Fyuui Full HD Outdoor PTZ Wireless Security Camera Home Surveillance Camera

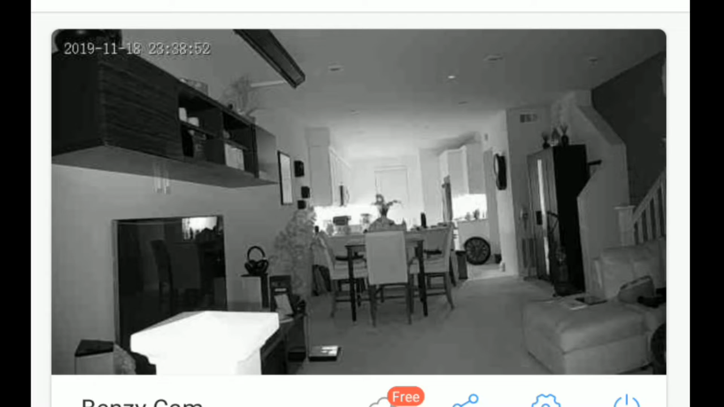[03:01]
we're going to be testing out night vision first, it is now nighttime, I do have a light in the background there. But we'll go ahead and kick that off. So we can see it entirely here.
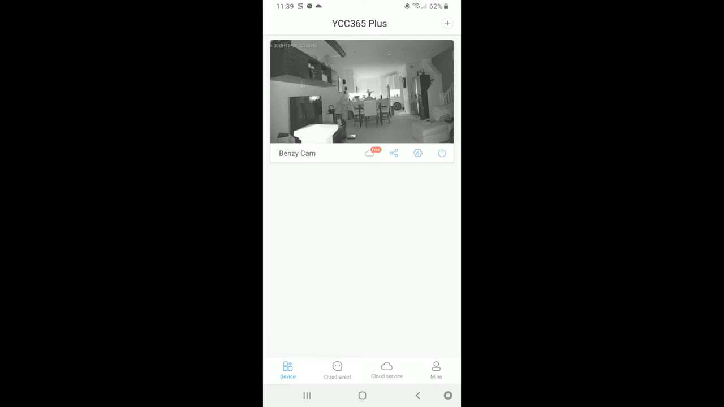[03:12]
Let's go ahead and push on that, that will load us to the live shot here. Now in the middle bottom here, we see a circle. And that is your control panel there.
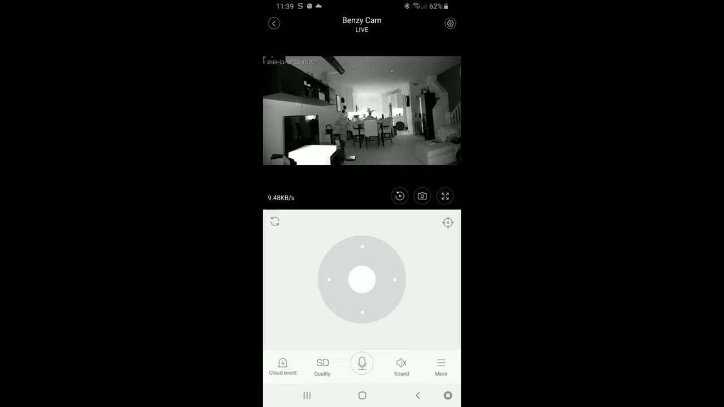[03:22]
So let's go ahead and go to the right here. And it goes over and here I am sitting on the couch, let's go a little bit over a little bit more. And here I am right here,
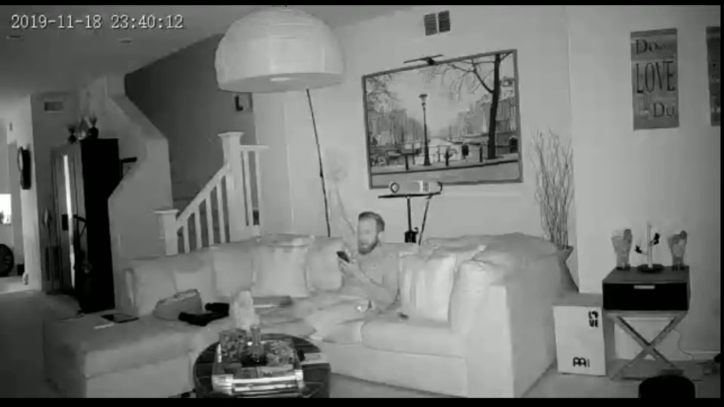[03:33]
kind of hard to see my hand, but my hand is in the air waving there. There we can see that there kind of blends into the back wall. But obviously you can see my beard, you can see me holding my phone using screen capture. Let me show you how far it does go over, goes over all the way,
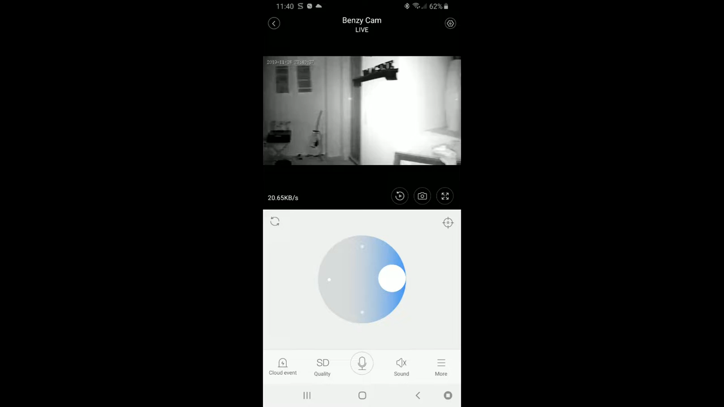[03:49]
literally behind the camera there.
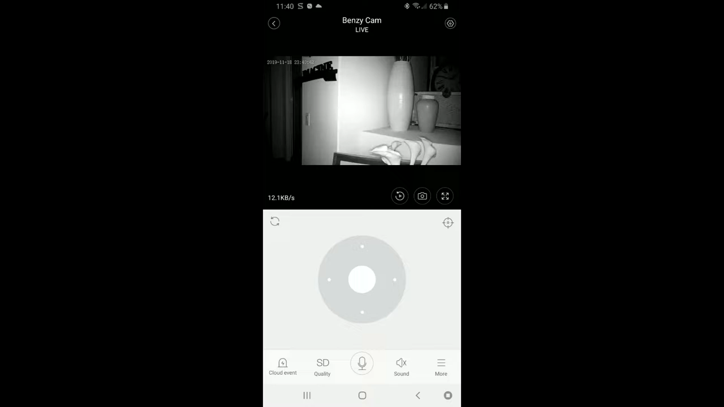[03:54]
Very nice. All the way around, back over to me there on the couch.
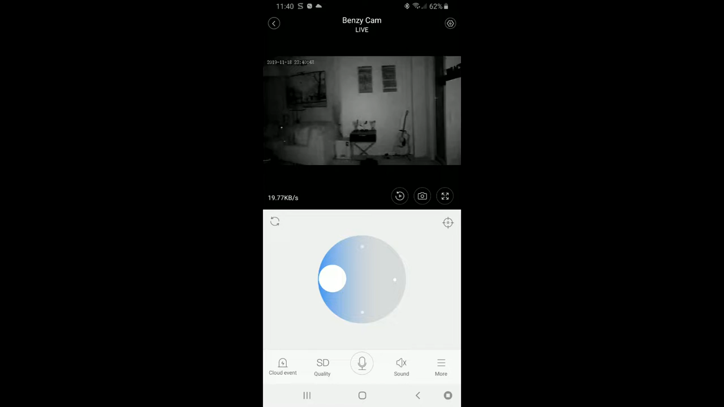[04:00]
Hello again.
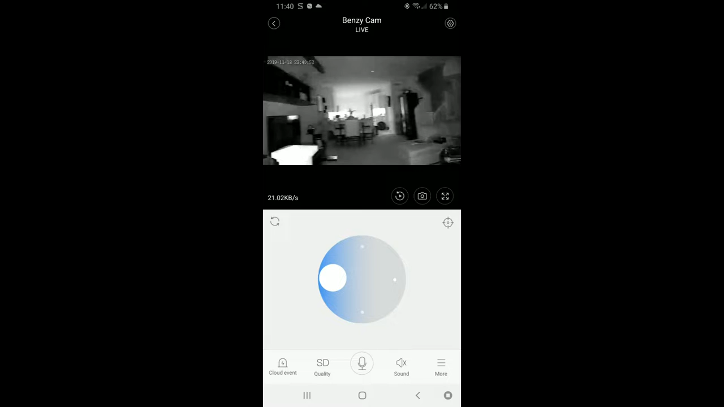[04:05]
Stairway, all the way over where I have it temporarily mounted.
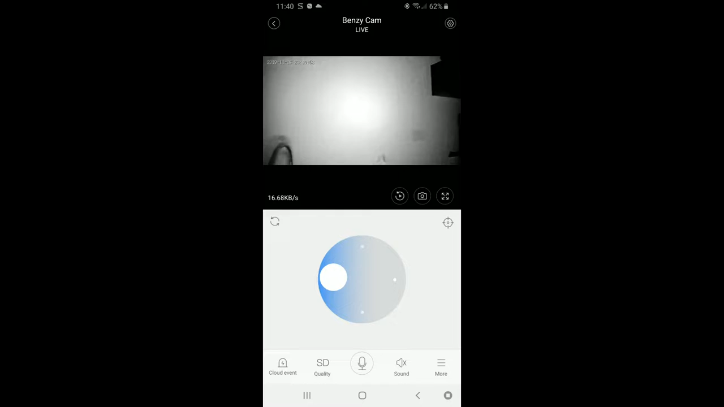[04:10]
And let's see, what's that? Is that the stairway?
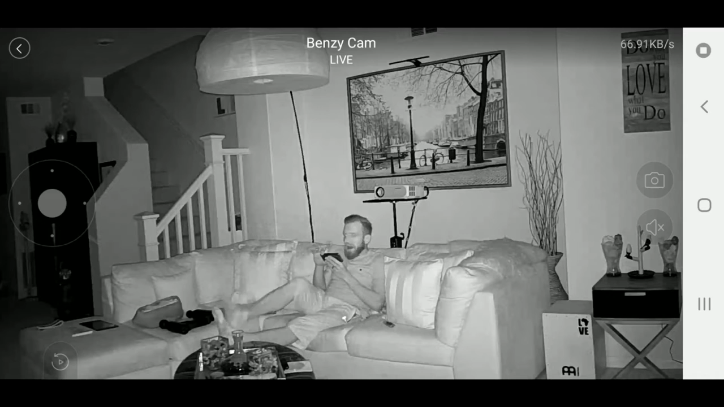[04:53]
You can see my projector right behind my head, behind me over here. And you still have your little key panel. You just touch the screen there. You can obviously listen in, but you're probably going to hear my washing machine or myself talking in the background there as we can hear. You can actually hear my voice being picked up from about 10 feet away or so from the camera where the camera is over there. Let's go ahead and mute that. That's going to get a little awkward during playback.
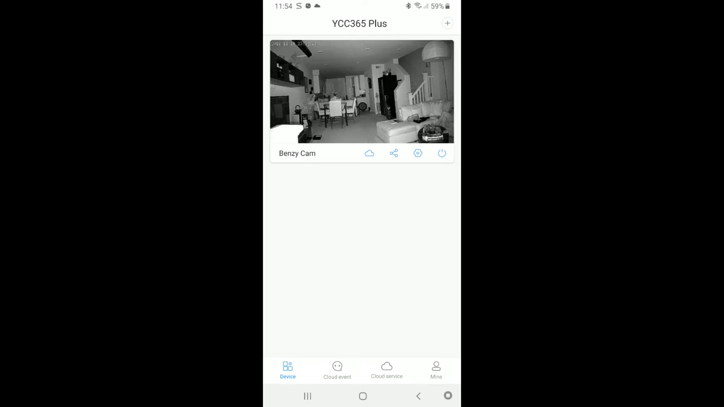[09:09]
Let's go ahead and click on, I know, and I'm not sure if that's three days continuous and you have to activate that every month or if it's just one month for free. But here now we have detected sound and that will all be in your cloud event there.